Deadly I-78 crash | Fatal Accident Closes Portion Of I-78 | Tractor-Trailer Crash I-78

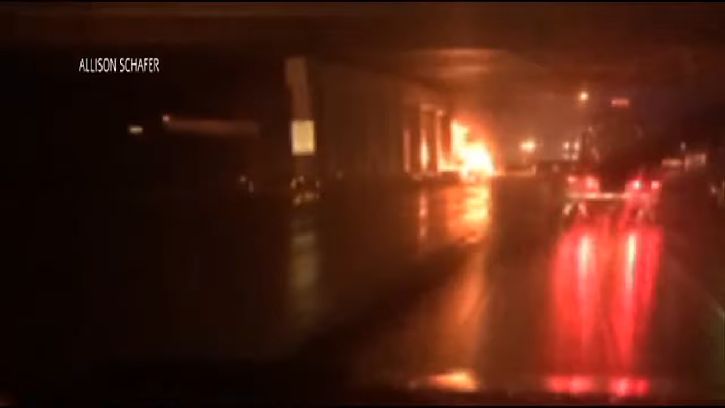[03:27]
That fiery crash caused heavy traffic issues through most of the day, with the Route 309 bridge not fully reopening until just before 10 last night.